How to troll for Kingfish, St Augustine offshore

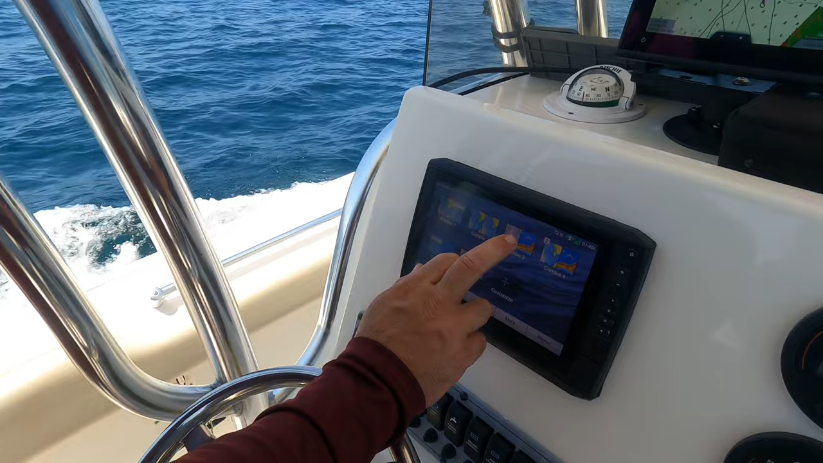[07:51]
That way you know when you're on the structure. Because if not, if you're just using the navigation chart, you have no idea when you actually reach the structure except the beeping. And you can see some structure coming up. You know, yep.
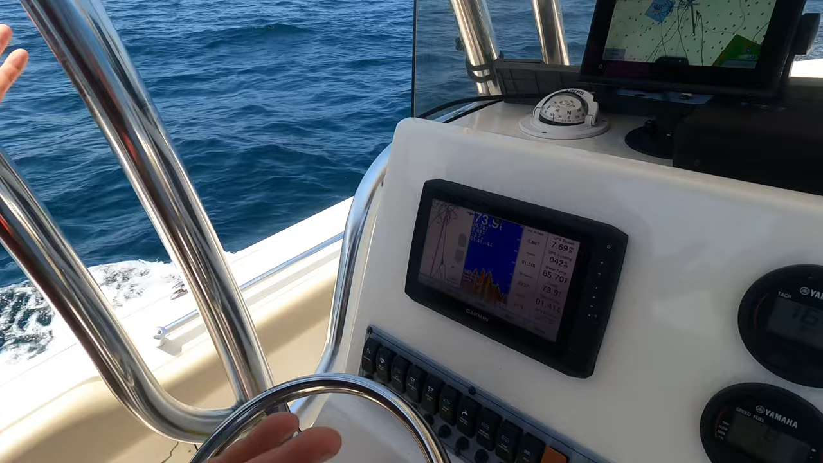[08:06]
You might be 200 feet north of the wreck and you see the bait balls there. All you got to do is hit that bait ball.
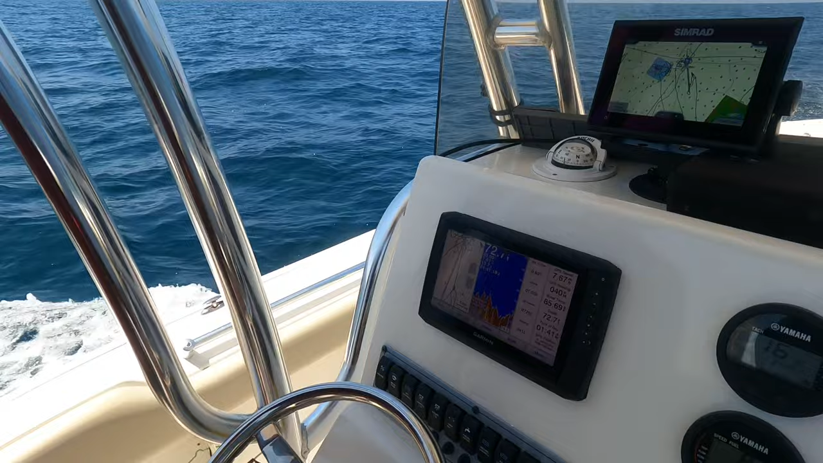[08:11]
But we'll use this chart. All right, split your screen, people. Oh, there you go, there you go, there you go, there you go.